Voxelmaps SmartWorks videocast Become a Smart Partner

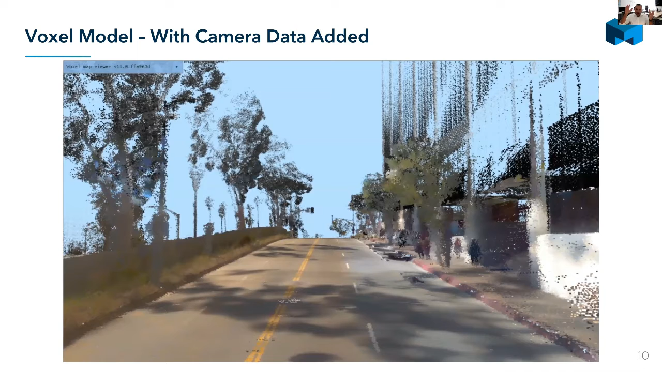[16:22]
a whole 3d model of that and you can see very clearly the lines the curves the sidewalk even pedestrians and buildings on that as well so so once you've now created this this 3d model we can then apply artificial intelligence to really understand the features so this is a technology we call BAMs and what we're doing here I'm showing you two sides of the system so on one side the AI is trying to recognize almost any attribute or feature and that is required you know typically in a smart city they say everything from telegraph poles to street lights the hydrants the sidewalks the streets themselves and it can also be trained
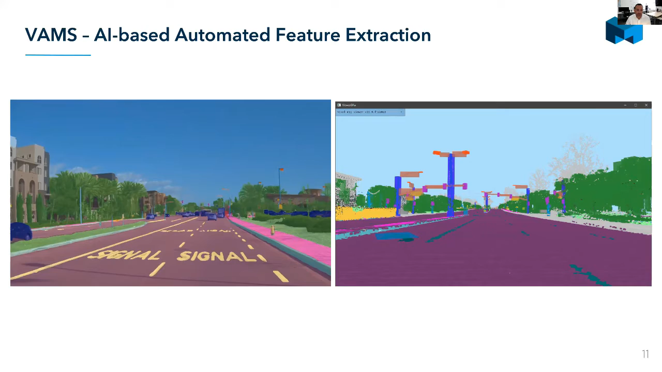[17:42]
recognize them an asset or feature we can extract that plus all of the attributes around it automatically so this becomes actually a very powerful and useful tool for a smart city so how do we actually go and collect the data so we have a device called Simbo so this device is is pretty small and
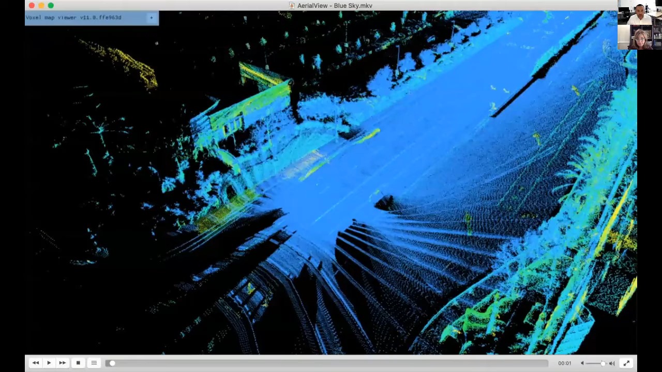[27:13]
streams hopefully people can see this so what we're looking at here is the the actual live data coming from the device uh this first scene
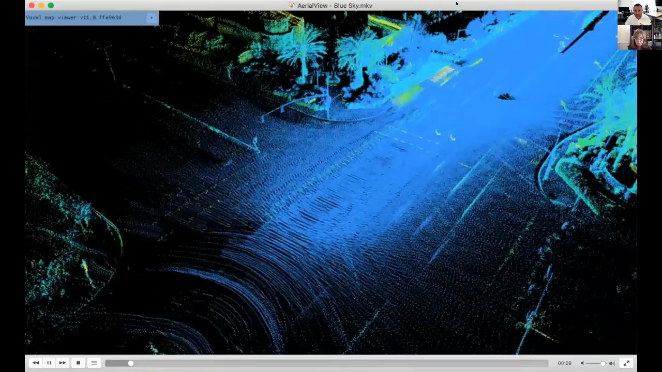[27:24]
if everybody can see it is the lidar data though the raw data that's uh been collected
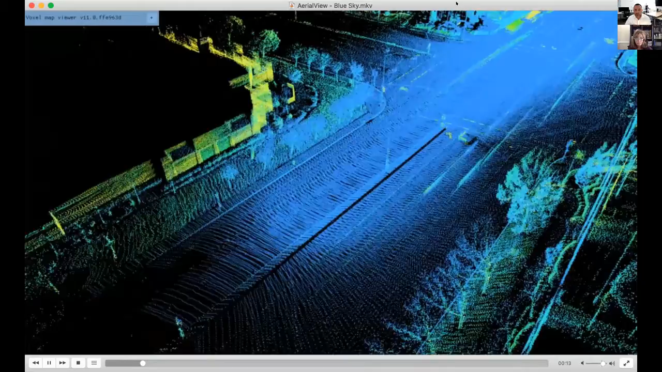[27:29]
and so this is the the laser scanner that's sitting on top of the device measuring everything so you can start to
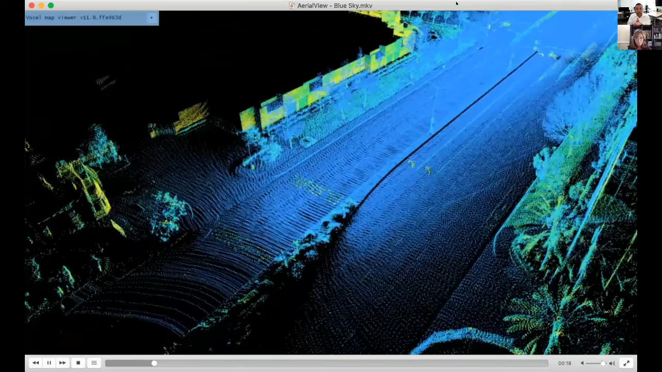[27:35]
see how those points are being being created and then as you start to see now
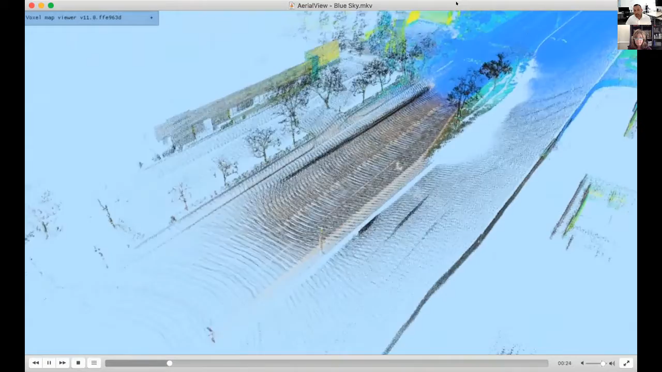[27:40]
we switch into the voxel world and this is where we're now starting to layer on the the imaging data
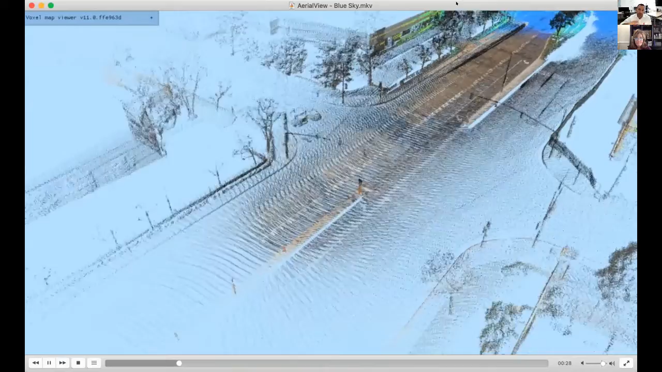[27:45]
uh that comes from that so so really starting to create a true environment environment that we can
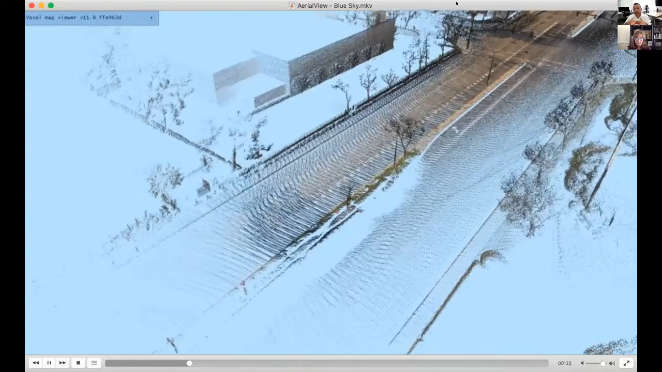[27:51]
we can recognize and understand much more and and that's key then for the next stage which is the ai because once the ai um starts working on it it needs to have not just the lidar data but it also
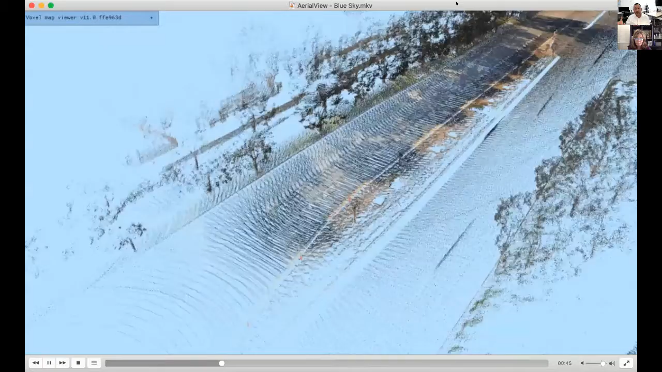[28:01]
needs to have the image and the camera data to really get that really high recognition of the features as well as being able to measure those features as well so a little bit further in this video i'll just fast forward it's
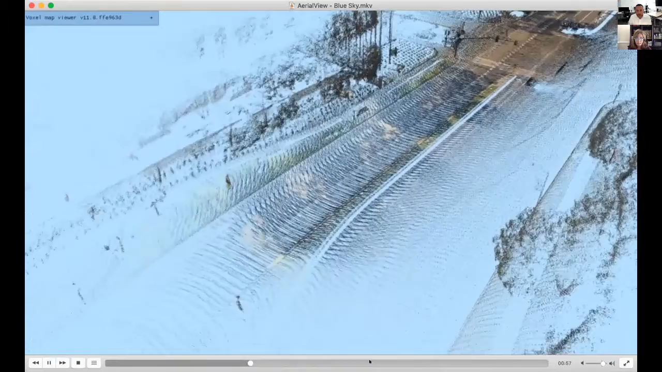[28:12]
yeah just around here you can see here that it's now recognizing key features as well so that the blocks that you see over it are the ai then working
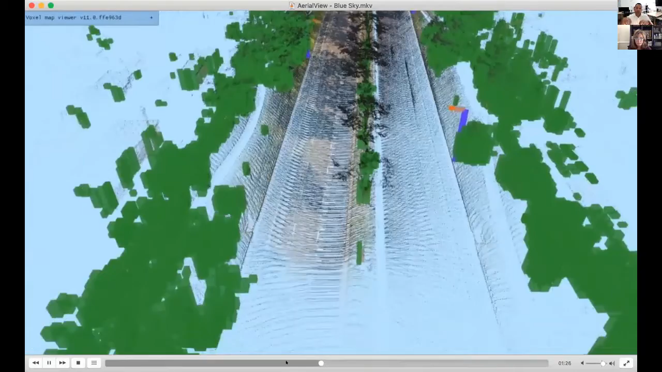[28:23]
on top of that data and really understanding what's uh what those different types of assets
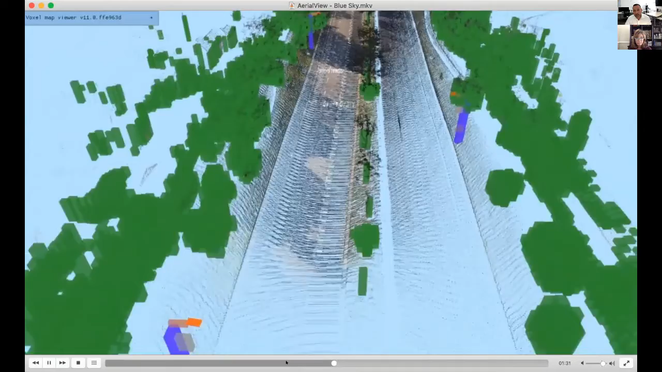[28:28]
are but i i can make these these videos available as well and send the links after the
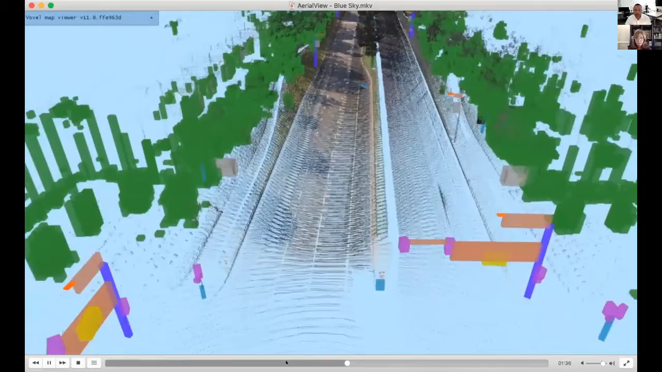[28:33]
after the call um so people can look at them in their free time and share them awesome so our next question is um does the ai also recognize existing small cell locations
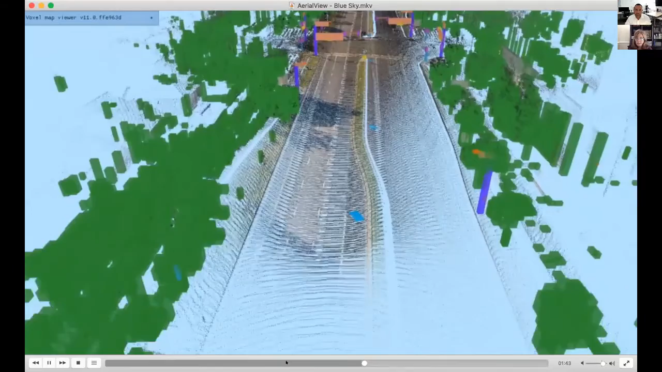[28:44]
um it can recognize pretty much at the moment it's been trained more on on sort of larger items of infrastructure but as long as we can provide examples you know that that are visual that are humans recognized then we can train the ai to do it so typically the training process depending on the complexity of the object that we're looking to uh to recognize is anywhere from a week to about three weeks for the training um
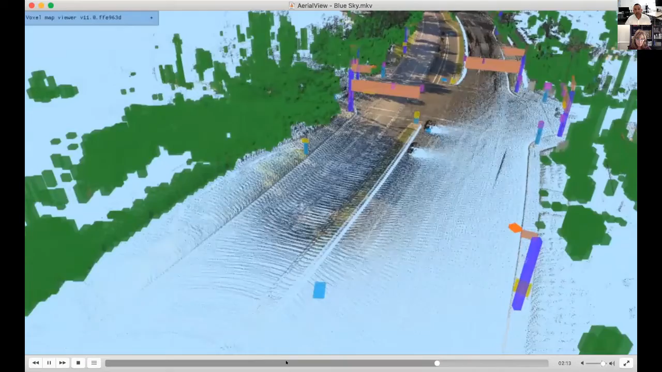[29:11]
and then it's ready to deploy now the good thing here is you don't need to go and remap again you know you can still collect the data and if it's a new feature you want to extract we just train the ai and
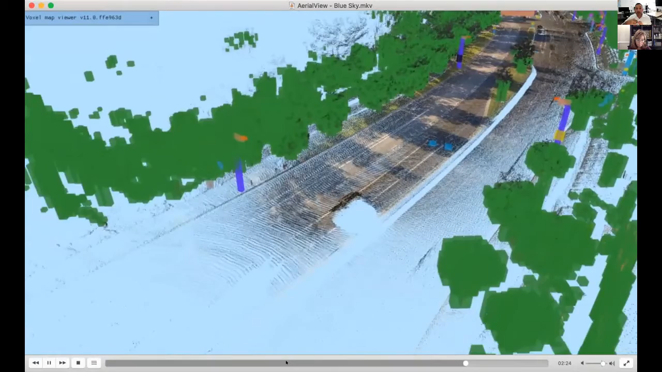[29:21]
run it over that data set so it's it's not like the traditional approach where you you map one you know one at a time and constantly be going out into the field great so what's
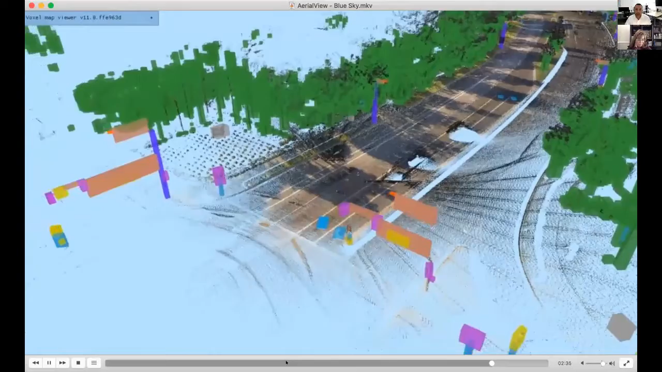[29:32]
the process if you want to tag or identify ownership of an asset